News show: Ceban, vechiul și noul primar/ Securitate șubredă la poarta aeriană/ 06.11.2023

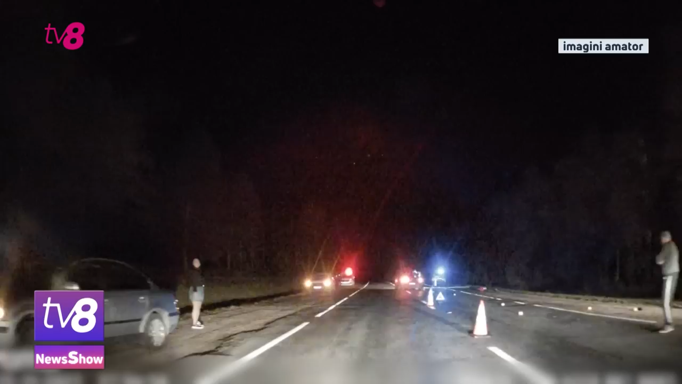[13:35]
Potrivit poliției, tânăra trecea strada neregulamentar, iar din cauza vizibilității redusă pe timp de noapte, șoferul unui Opel nu a observat-o.